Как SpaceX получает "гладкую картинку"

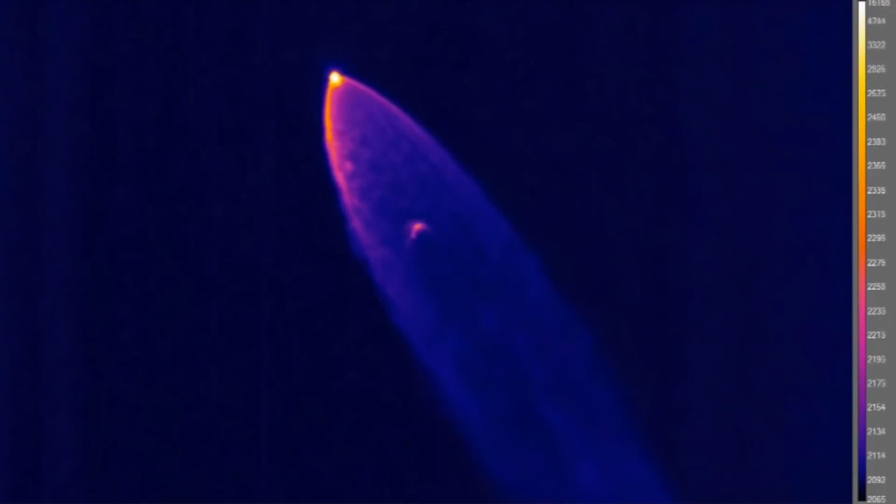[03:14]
Они также используют тепловизионные камеры для измерения тепла космического аппарата,
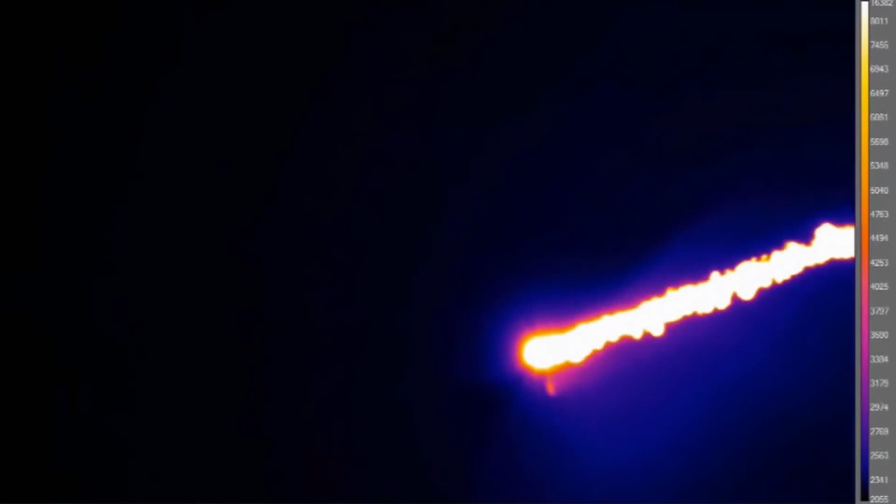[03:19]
когда он сгорает в атмосфере при возвращении.